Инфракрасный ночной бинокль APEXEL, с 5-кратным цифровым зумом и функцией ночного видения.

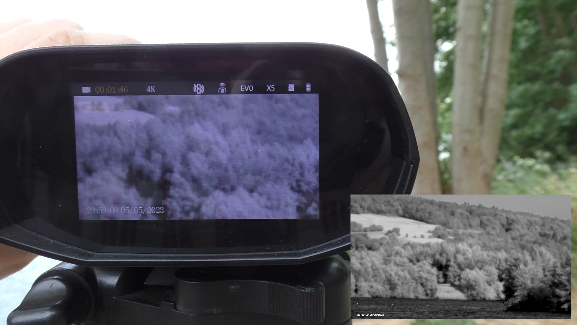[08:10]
Сейчас мы... Ну, в инфракрасном, да.
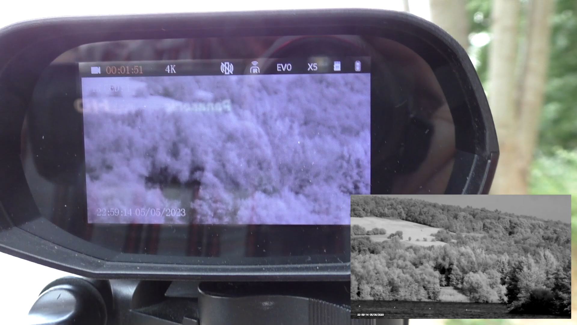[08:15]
Днем смотреть это будет нечто. Переключим обратно.
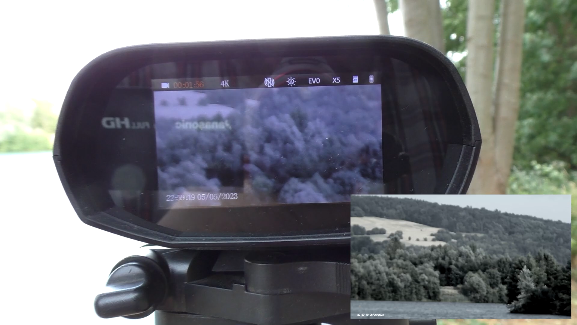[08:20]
Все. Ну, конечно же, после этого надо чуть-чуть поднастроить. Сейчас мы сделаем зум поменьше. Зум цифровой.
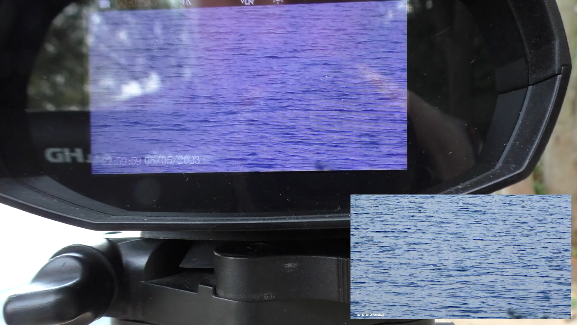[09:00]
Вода. Движущиеся объекты. Вон, женщина плывет. Ну, кстати, я сейчас посмотрю.
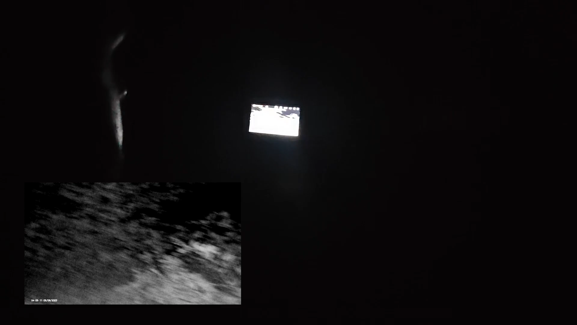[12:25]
Ну я надеюсь, что мы сейчас не увидим ни диких кабанов, ни медведей. Потому что здесь дикий лес Шпессард.
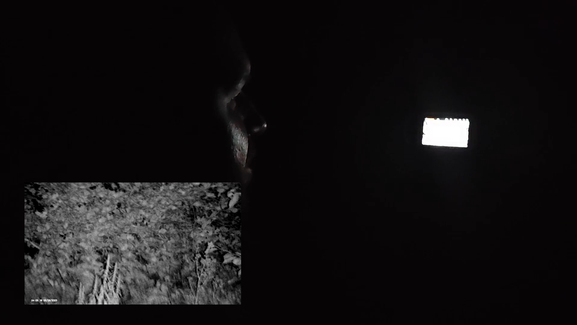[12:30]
Но тут медведи вроде не водятся, да? Водятся? Нет? Кабаны дикие, да? Ну короче, 20-25 метров это железно.
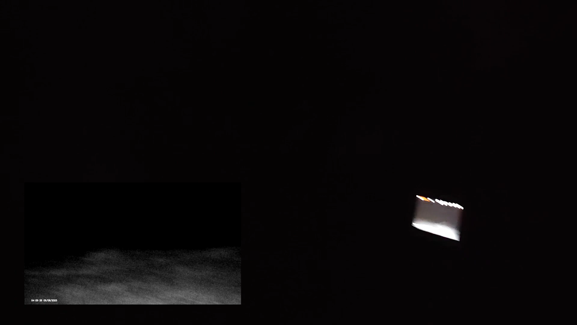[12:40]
Могу сказать, что видно. Дальше нет, не видно.
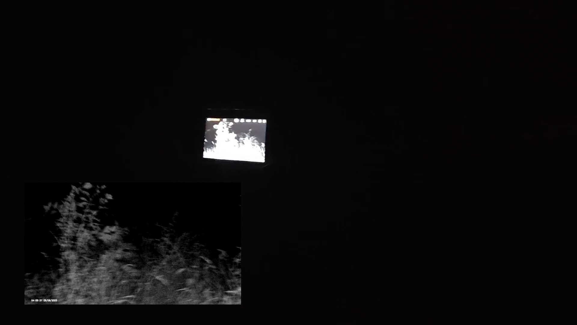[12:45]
Но высматривать ночью в лесу очень даже можно. Для войны, сразу говорю, не пойдет.
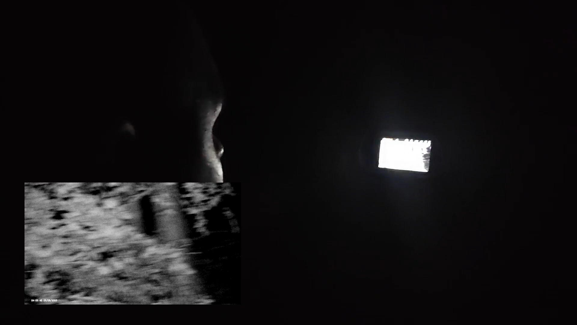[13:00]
Ребят, будем делать выводы по вот этим моментам. А если вот я буду приближать? Сейчас посмотрим.
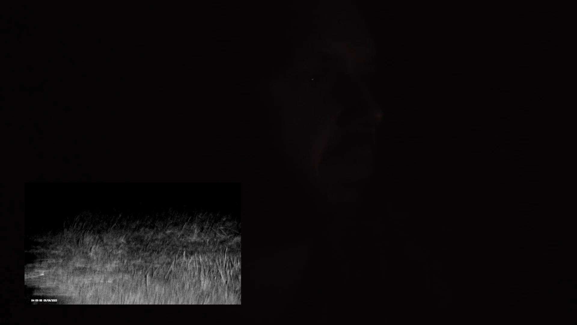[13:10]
Нет, приближение у нас ничего не дает. Просто вот оно приближает то, что видно максимально. Да, метров 20-25.
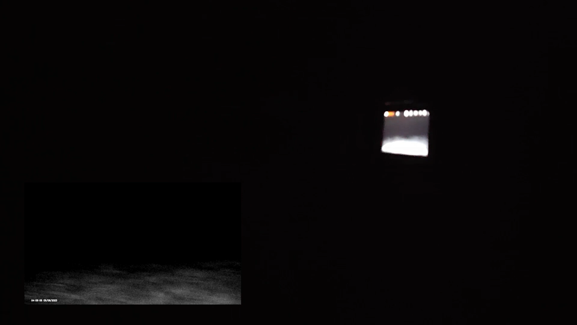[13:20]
Железно. Вообще, слушайте, темень какой негра в одном месте. Да, ну и хрен с ним.
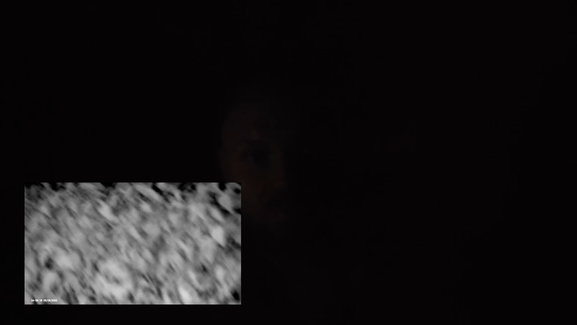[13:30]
Люди должны понимать, что у нас темно. А что же делать-то? Ну лес зато, смотри, как видно вообще.